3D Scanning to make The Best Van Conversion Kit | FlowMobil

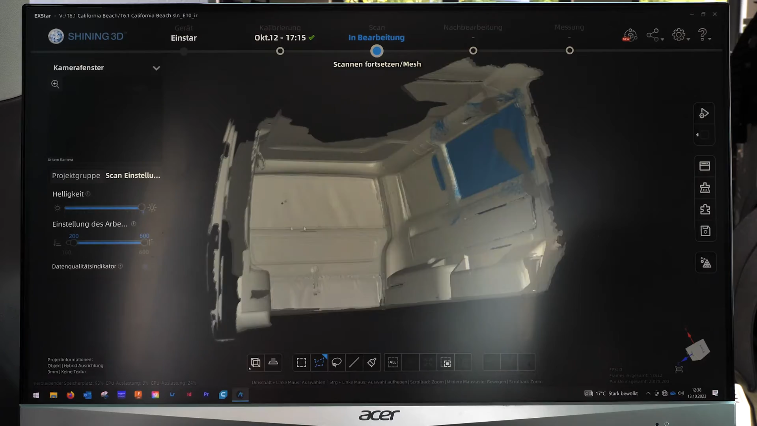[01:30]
This is the model that we scanned yesterday and as you can see the front here is missing.
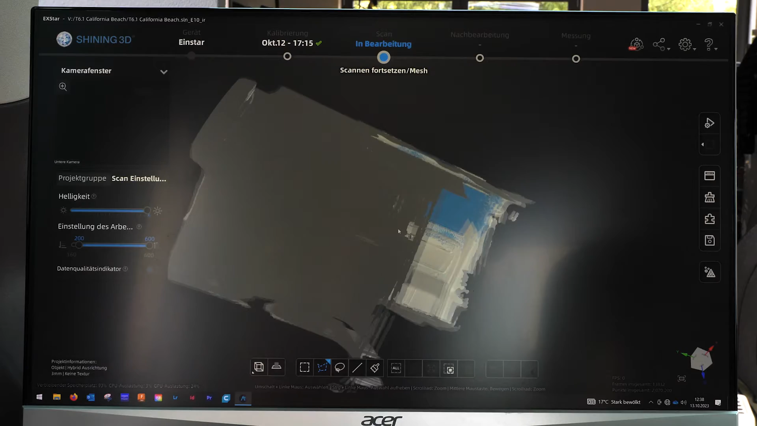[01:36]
It's puzzled together from a lot of different
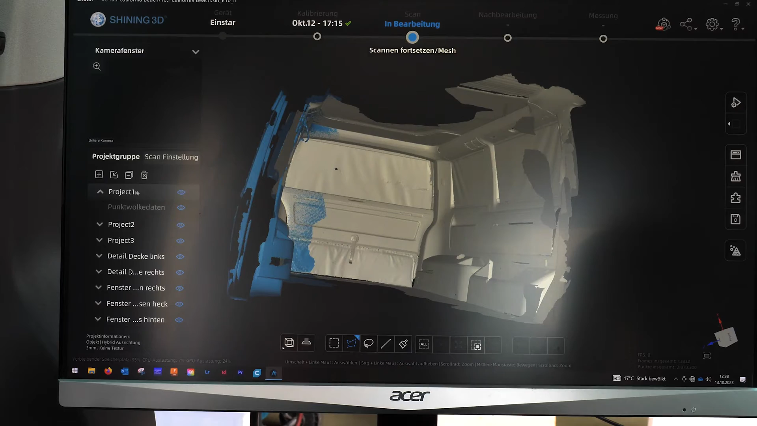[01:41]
parts because it's too big to scan all in one.
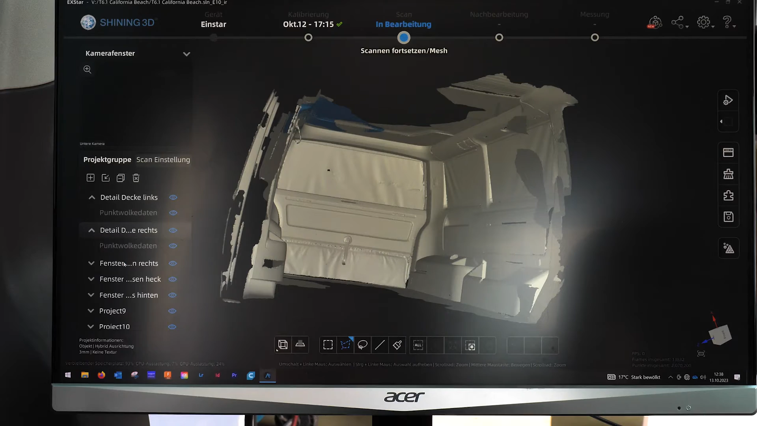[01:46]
But that works pretty good with the software to put these parts together.
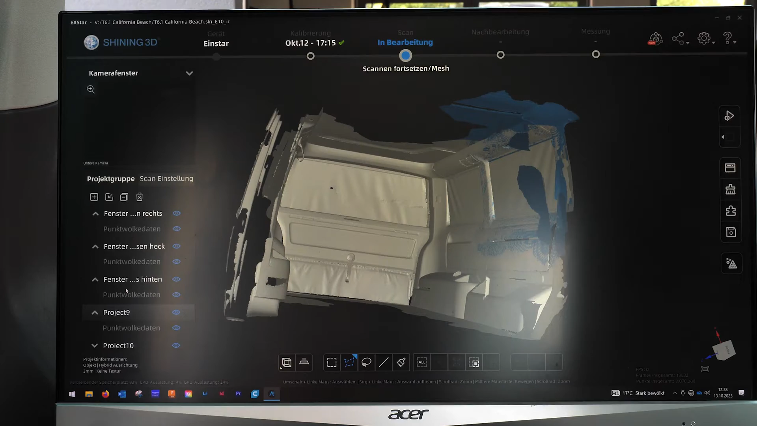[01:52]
So now we're adding another
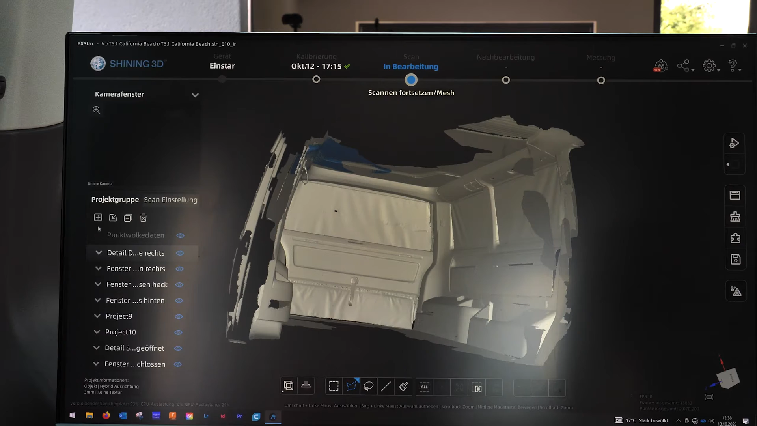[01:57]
one and now we can start to scan the front.
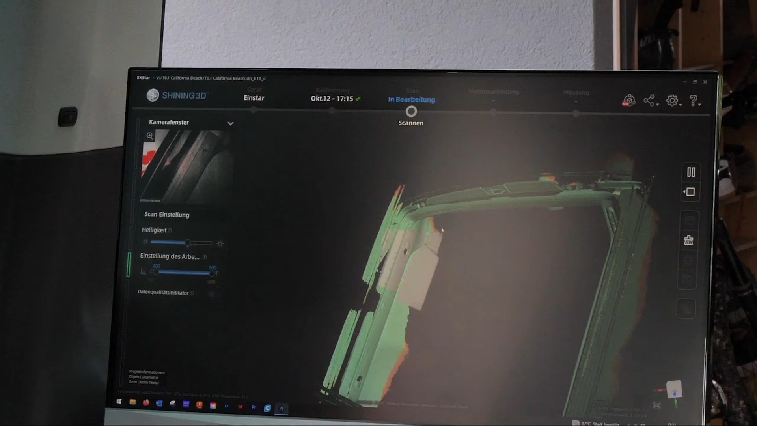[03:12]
And second, if it doesn't keep track properly, it sometimes adds information or data at places it shouldn't. Or it jumps in space. And then the whole scan is messed up and this definitely happens more the bigger the scan gets.
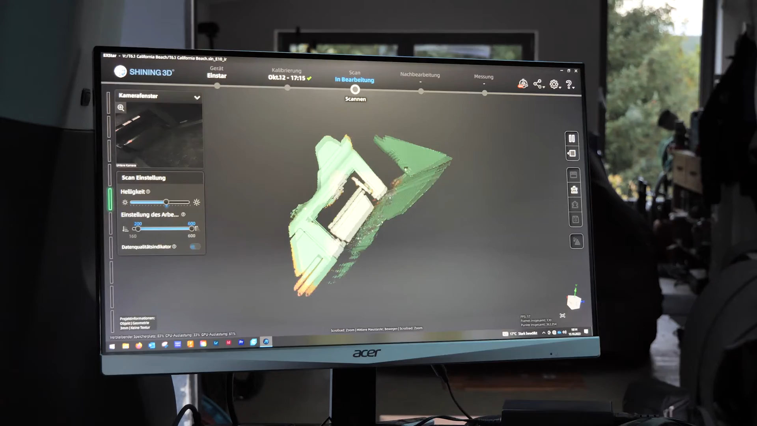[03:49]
So I think there's still room for improvement and we'll get better with each scan.
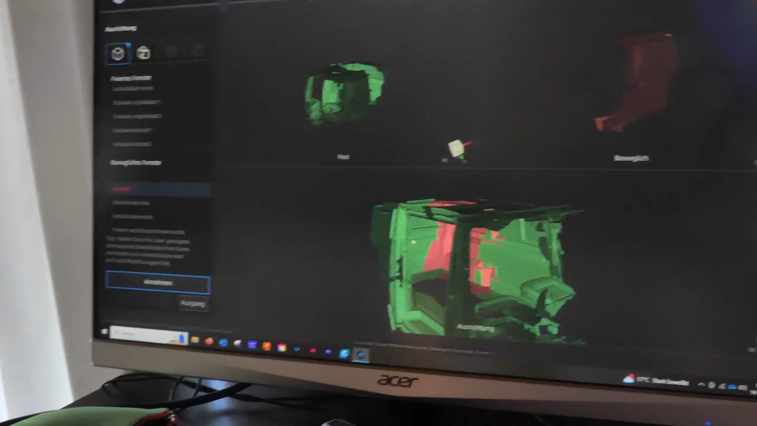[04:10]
different scans we made together to make one whole scan of the car.
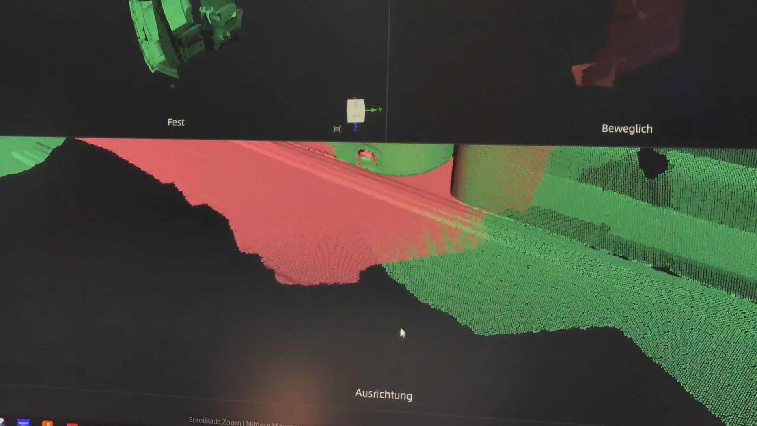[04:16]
And we did a first try yesterday but this didn't end up well in the very end.
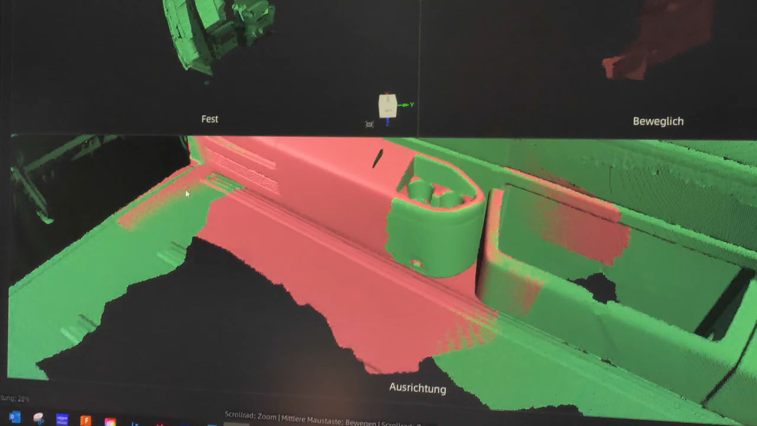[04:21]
The problem is when you start in one corner and go around, when you get back to the first corner you started, most of the times you have an offset here.
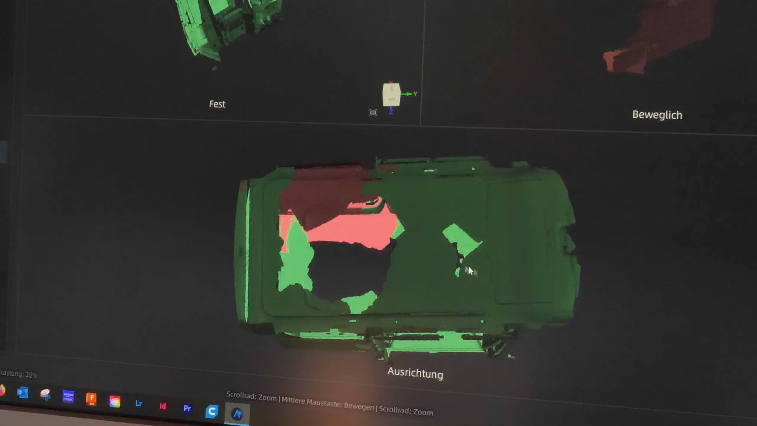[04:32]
What I don't like that...
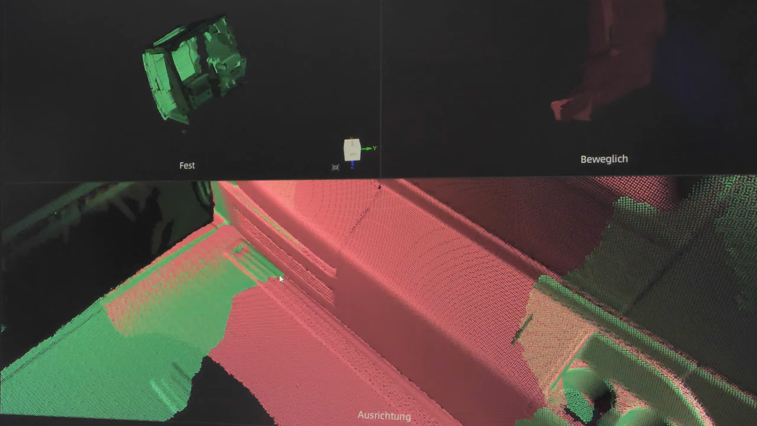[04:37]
Well, it meets pretty good here but it seems like this is a different direction than this.
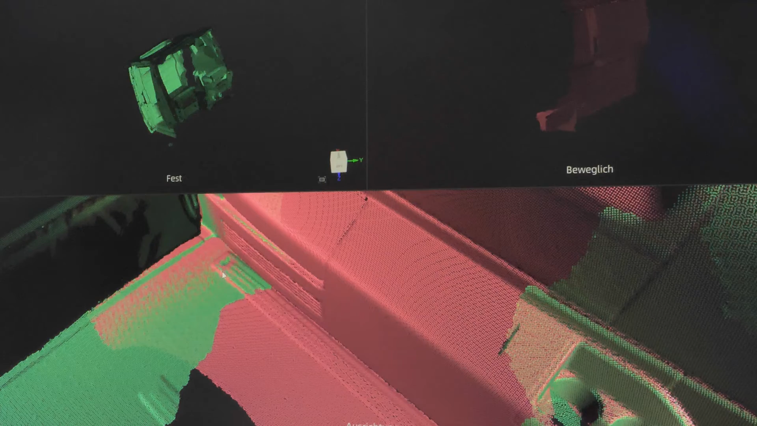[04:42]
Because they don't seem parallel. Here you can see the offset a little because
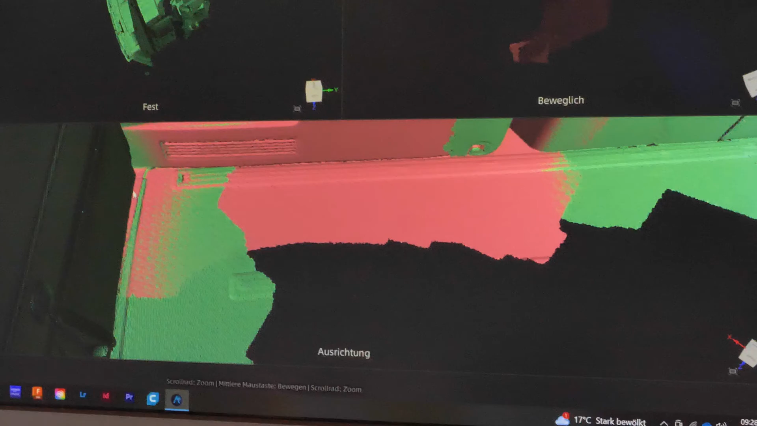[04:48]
this red edge is probably the same as this green edge. We maybe have to try one more time.
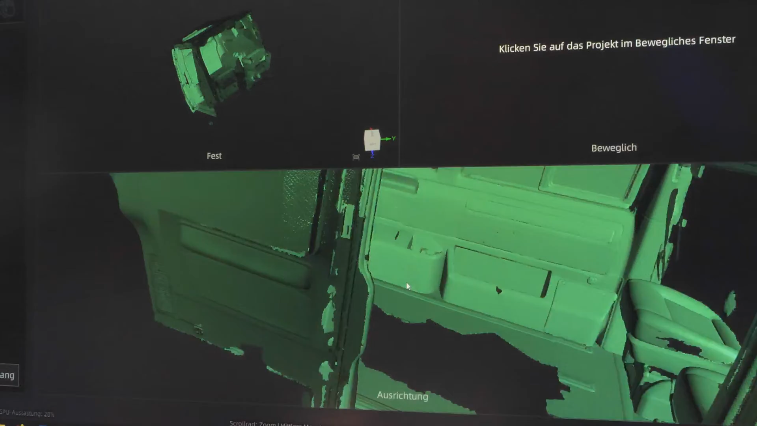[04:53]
In the end I just figured out I have to start in the middle to puzzle all the pieces together.
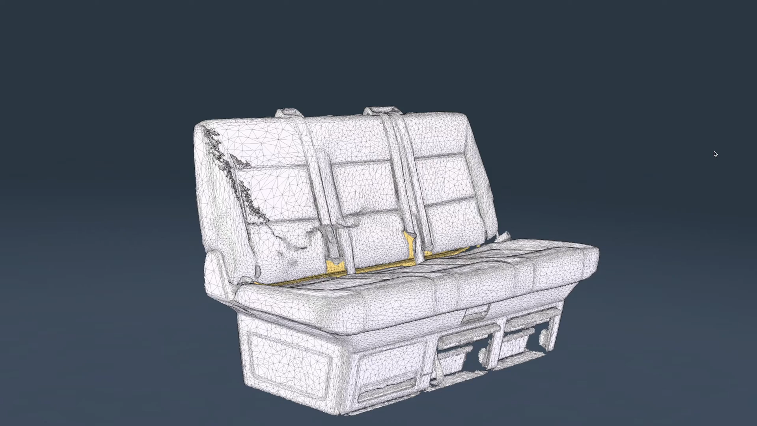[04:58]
So I started with the bench and added the sides of the van and in the end the front and back.
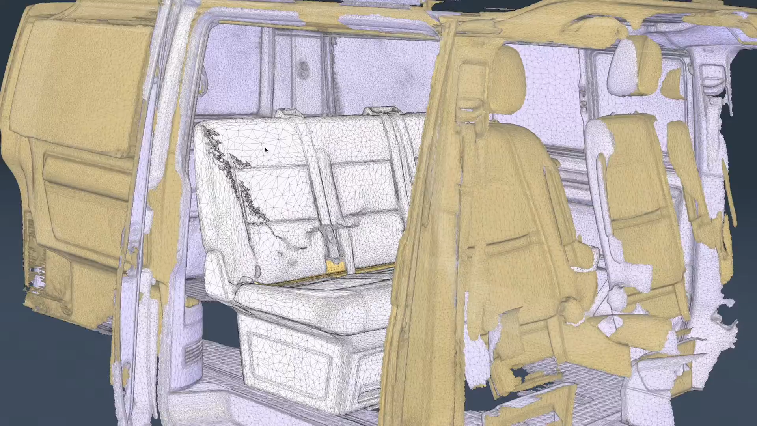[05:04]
And this way I didn't get a lot of offsets so this is definitely precise enough to work from.
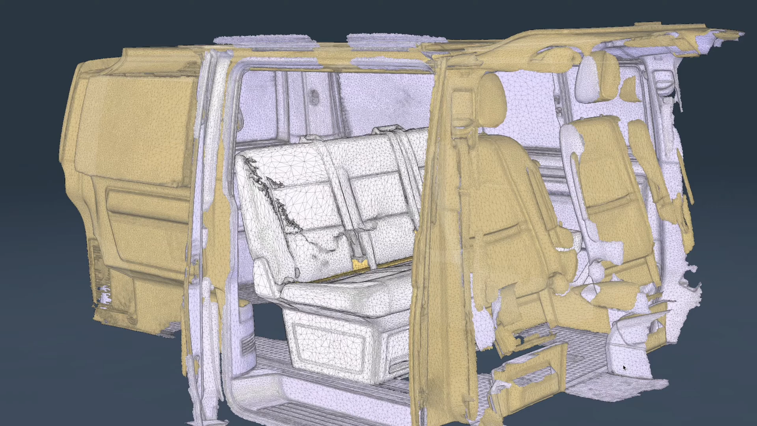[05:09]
We've scanned this also with the backrest
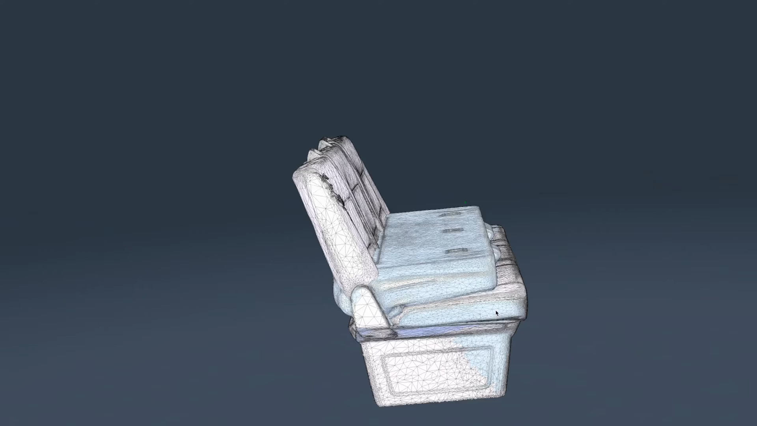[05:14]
folded down and with the backrest folded all the way to the back as well.
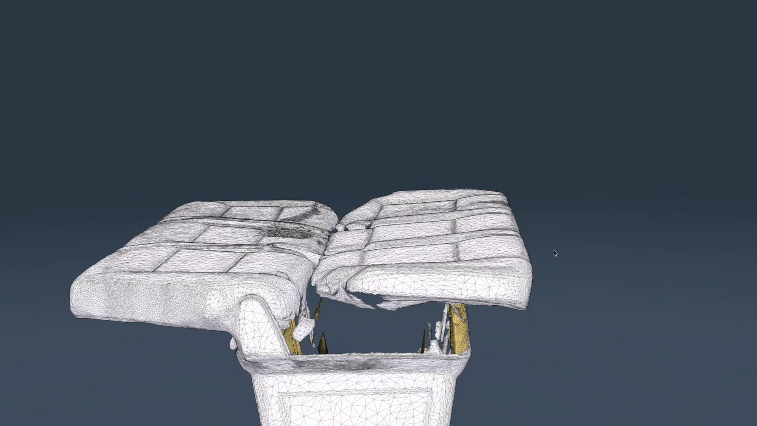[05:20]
Of course. And then we have the little kitchen that's inside the van. This you can just fold out of the side.
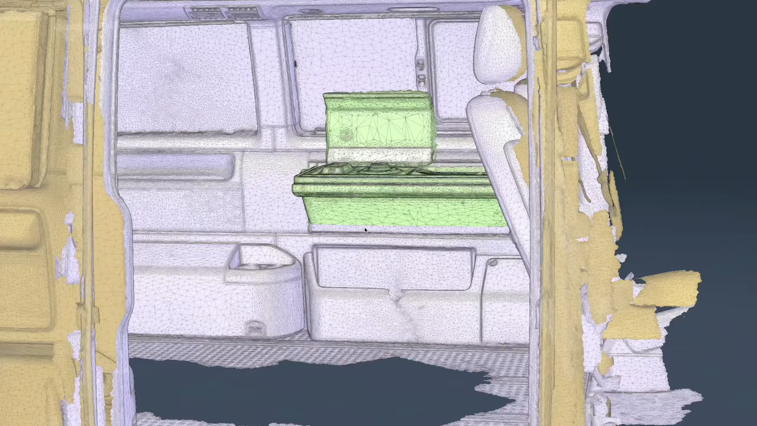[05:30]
That's a really cool design by VW. That's awesome. And the pop-up roof.
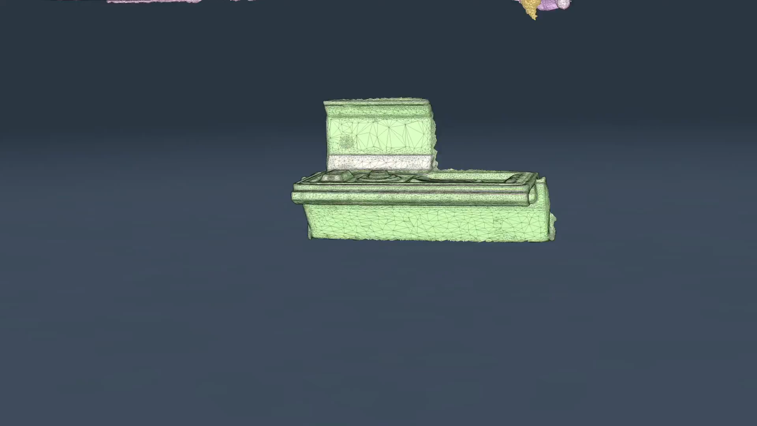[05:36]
Maybe I should leave this on. And the pop-up roof of course.
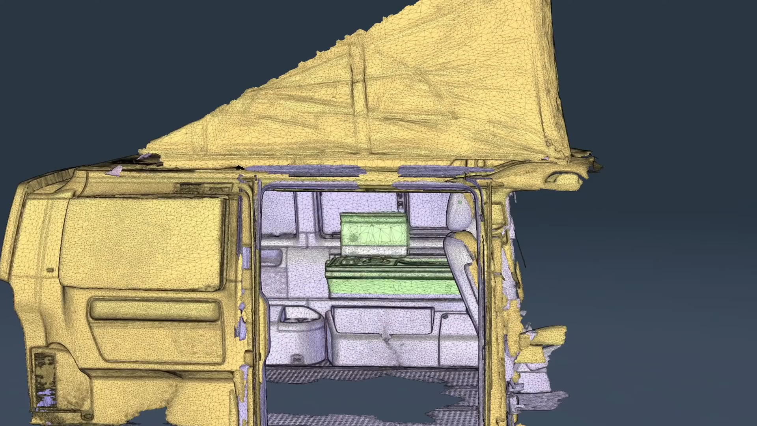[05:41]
And we have the side window open and closed.
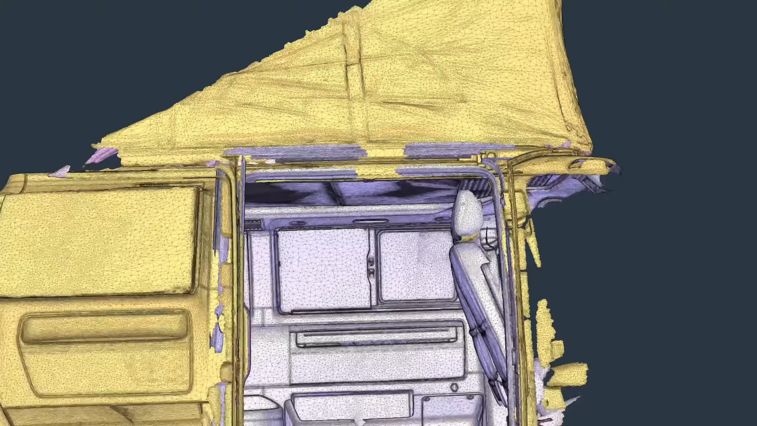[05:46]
We have the door open and closed. That's maybe important too.
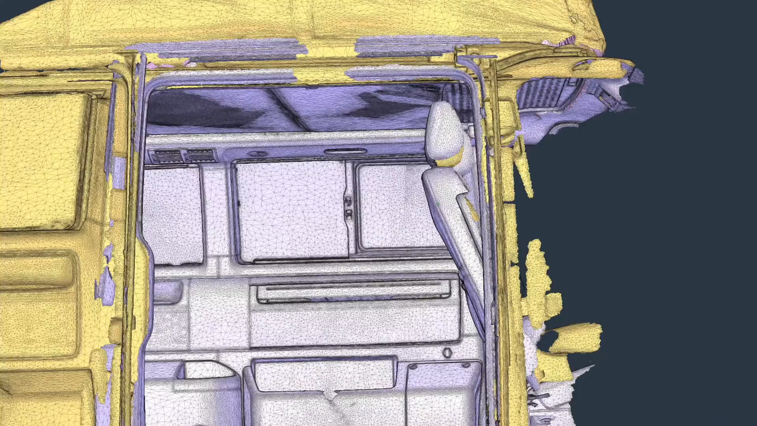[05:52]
And of course the front seats you can turn around in this California Beach Edition.